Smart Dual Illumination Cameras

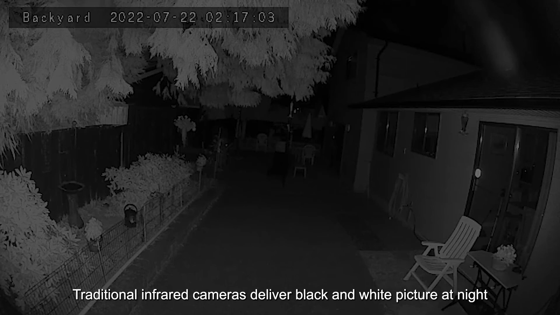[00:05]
traditional infrared cameras deliver black and white picture at night and details are often lost
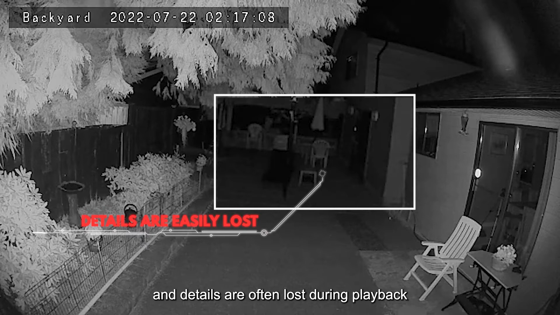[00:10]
during playback which cannot be used as an effective criminal evidence cameras can't be recognized at night so it can't play a good role of active deterrence
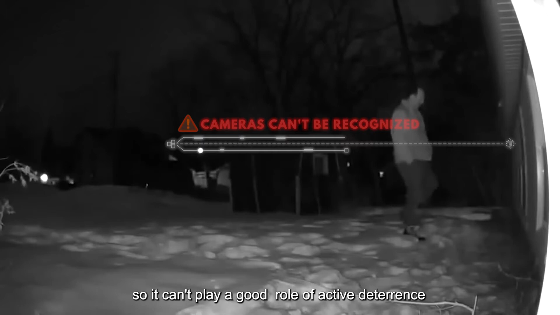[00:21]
it may cause power consumption and light pollution if you choose to use full color cameras
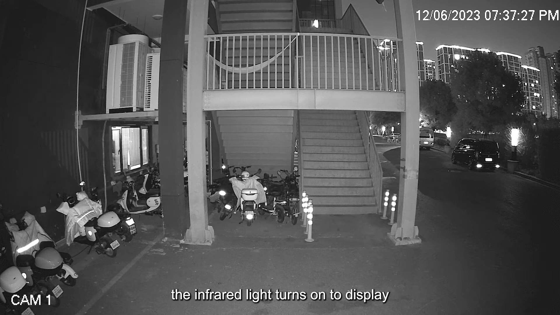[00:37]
turns on to display a clear black and white picture when a person or vehicle enters the camera